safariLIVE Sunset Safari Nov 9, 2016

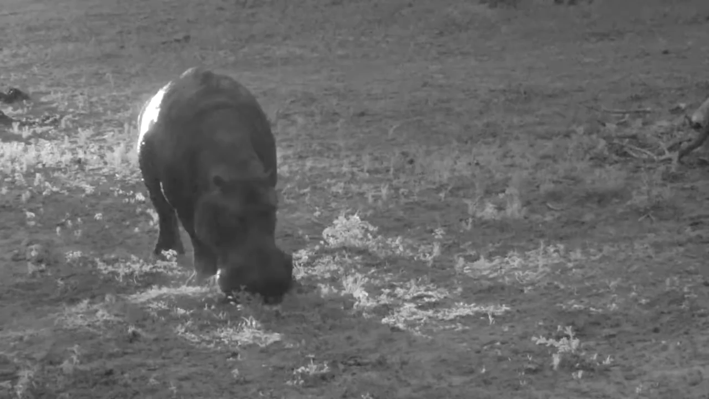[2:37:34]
But have a look at the shape of his head and the broadness of it. One of the more difficult animals to tell the difference between a male and a female. But how cool is it that we've got these two different perspectives? Chomping away, using that incredibly broad lip to essentially mow the lawn. And there you go, looking at him from behind as he shuffles around.
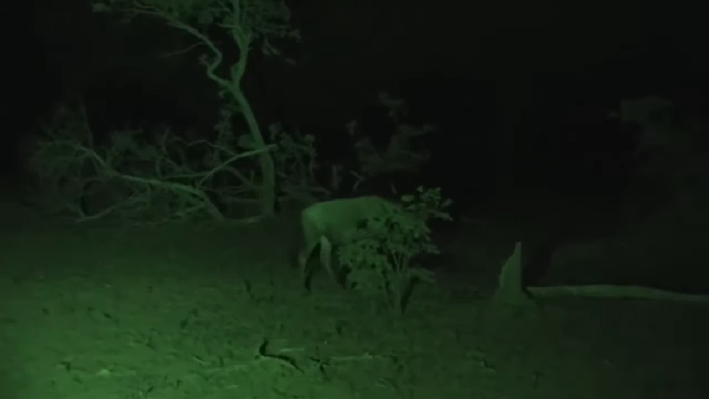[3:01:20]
There's some wildebeest. There's some buffalo coming up in infrared. There we go. So some buffalo. And as I said, we're just around the corner.
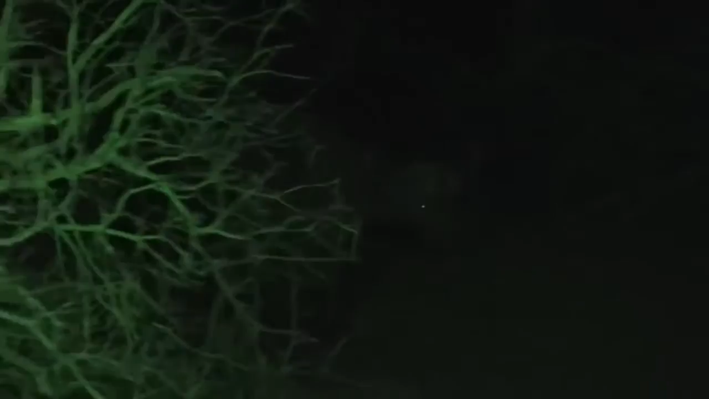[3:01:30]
There's probably 200 plus impala.
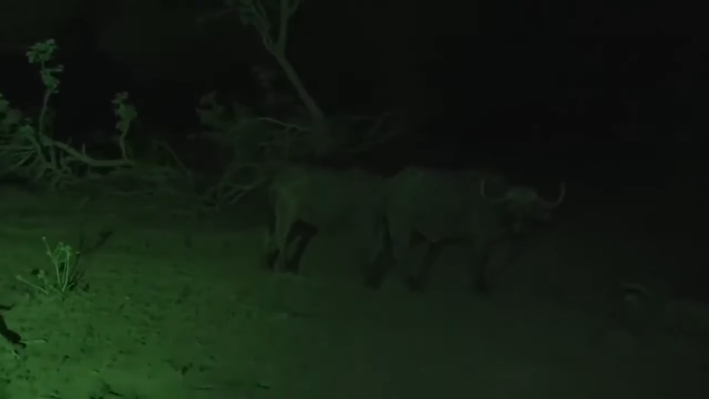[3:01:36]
And we might get a glimpse of them in there. And we can see some more wildebeest in the right at the edge of the light there.
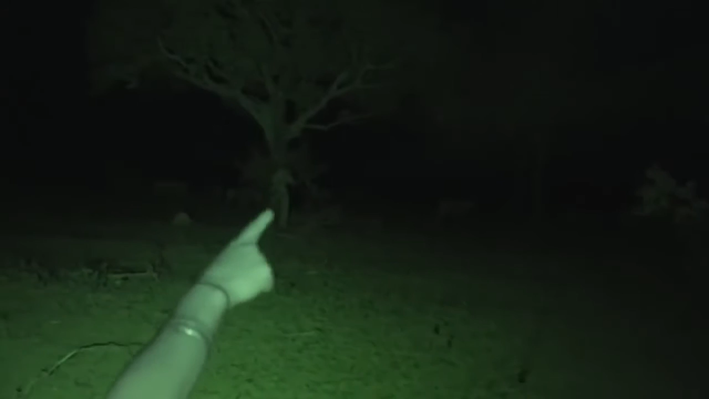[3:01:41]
This is incredible how many animals are out on quarantine this evening. So we're just going to go around the next corner to where all the impala are stationed.
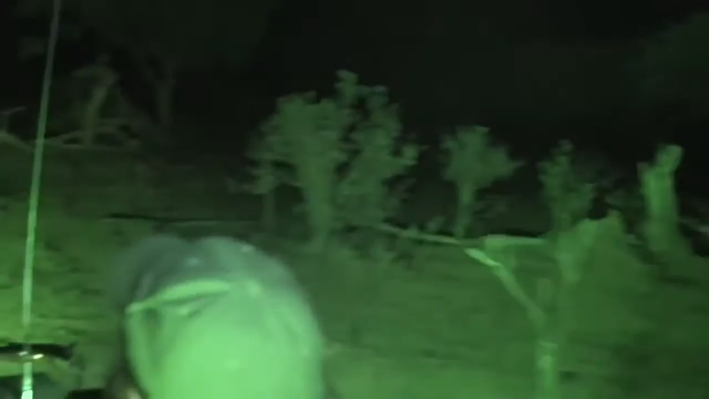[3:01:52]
And hopefully I don't crash because I can't see where I'm going. Driving in the dark here. Oh, there we go. Let's get to them.
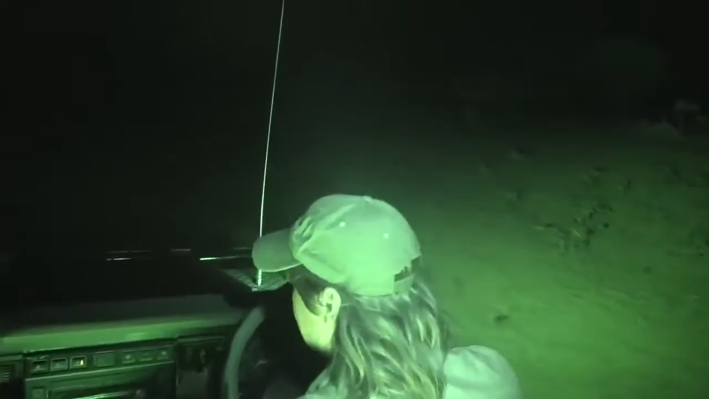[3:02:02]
So from the killer bees, it's been absolutely fantastic. I'm sure I look quite scary. Do I look scary, Brian? You look scary. I look scary. But here we go. Here the impala.
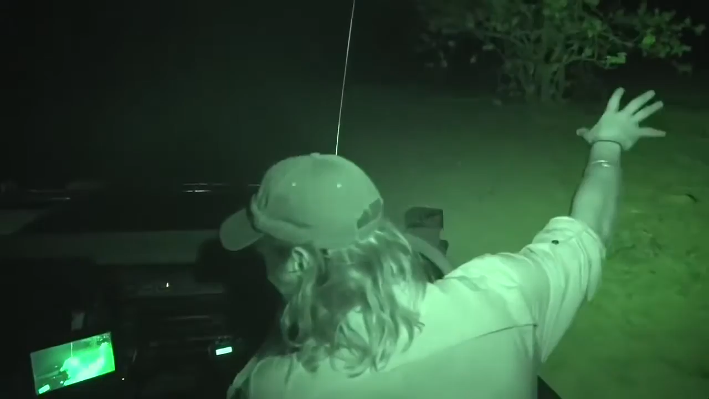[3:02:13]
Enough of me looking like an idiot. There's the edge of the impala here.
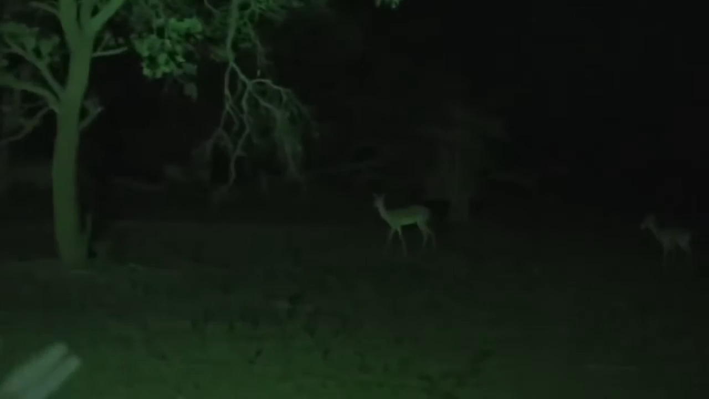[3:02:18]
So it must be 150 to 200 impala spread around quarantine this evening. So, and there's some waterbuck as well there.
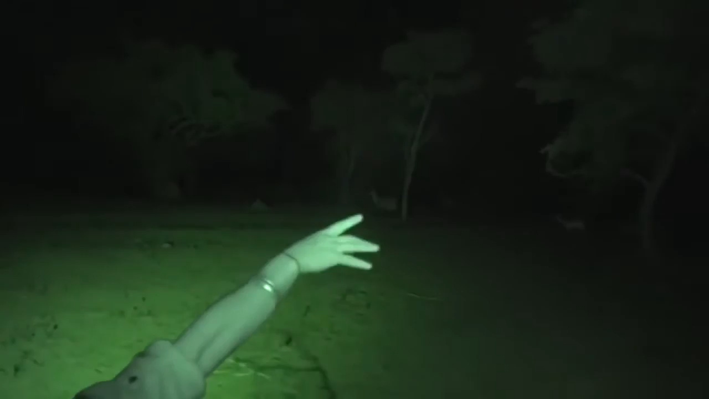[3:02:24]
So just so many different species. But from Brian and myself, it's been great having you with us. And there comes an infrared thumb.
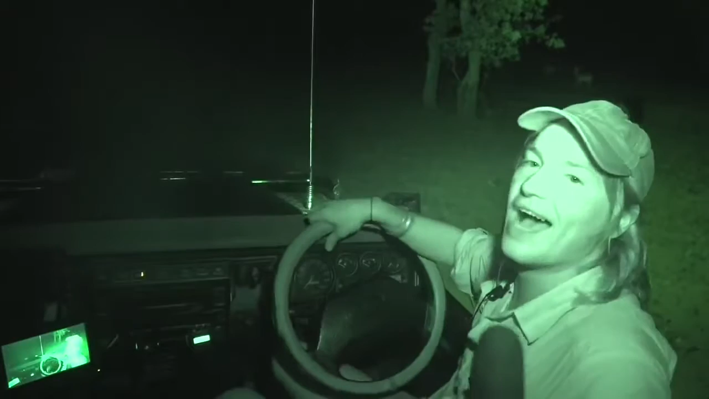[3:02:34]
And we look forward to being with you on the Sunrise Safari bright and early. It's great to be back. Thanks very much for all the congratulations. But back to the male lion for the last little bit of the show. To you too, wildebeest. And really, I cannot think of a better way to spend one's first afternoon back in the bush than with some of Africa's most iconic predators.